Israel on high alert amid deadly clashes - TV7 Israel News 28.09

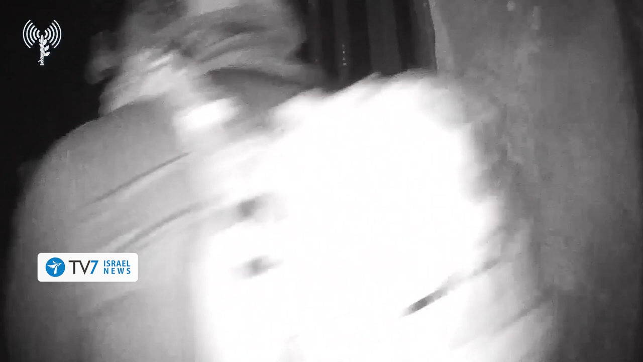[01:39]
Following ISA intelligence, Israel Border Police Special Operations troops from the Amas unit,